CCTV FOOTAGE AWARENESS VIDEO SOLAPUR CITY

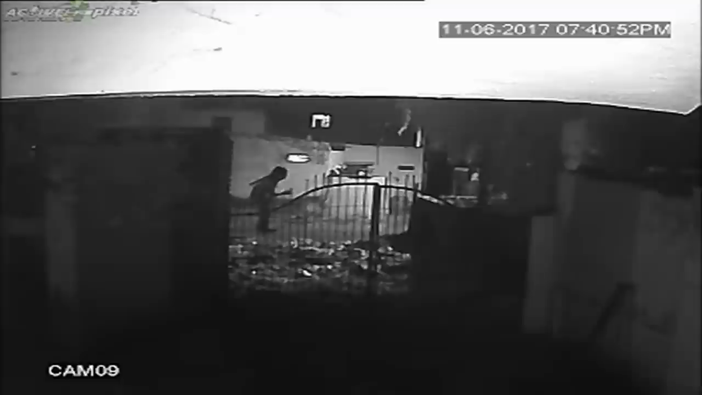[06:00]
पाठीमागी खिर्की मोजने, त्या वस्तो खाली टाकिया, वह अथी चोली कपर्ण गेटेची अधिया पुपर्ची अधागेश, अमील ते ती कायालायमादी चागव कर्म चागी